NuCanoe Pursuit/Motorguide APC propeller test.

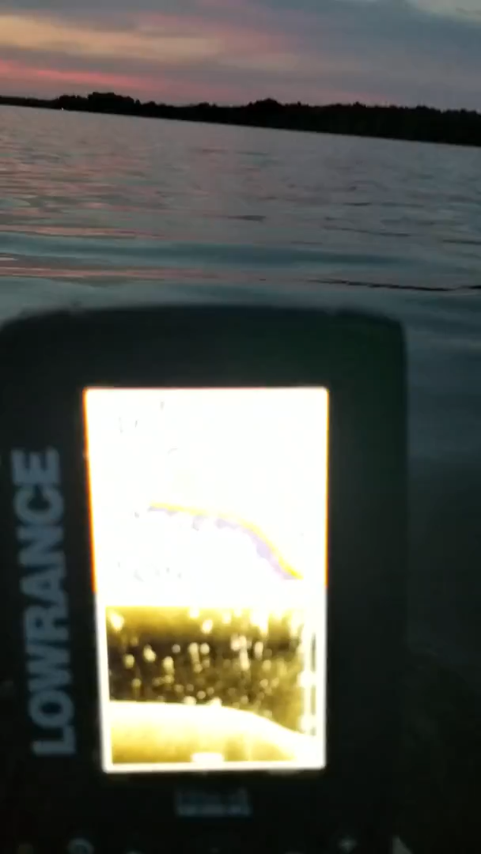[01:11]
I'm going into a very slight wind. And let's see if I can get it to focus.
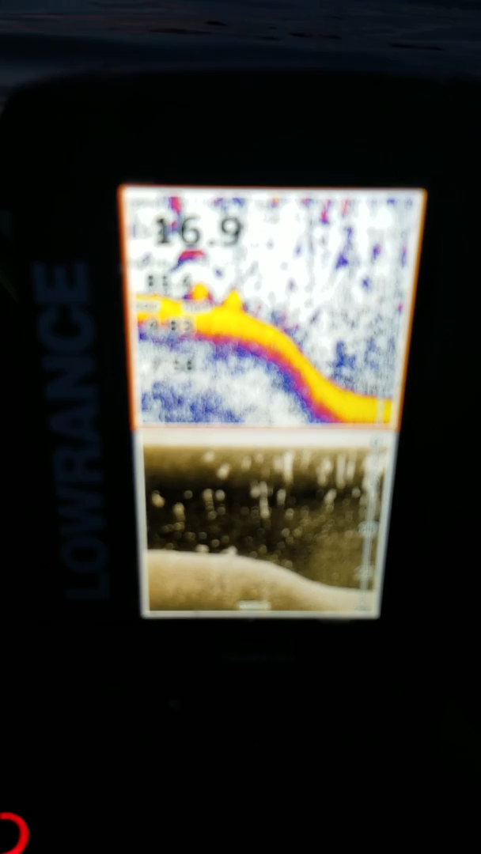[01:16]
At about 4.83, you saw it in a second.
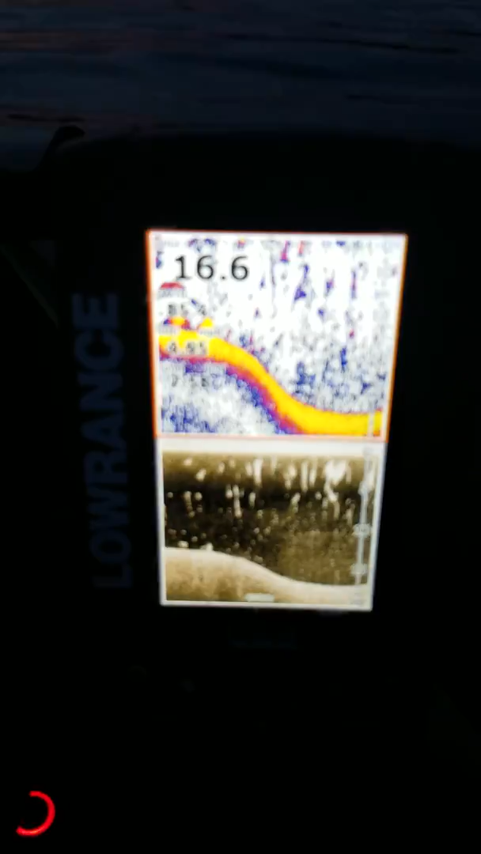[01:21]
There we go. 4.83. So I have 4.95.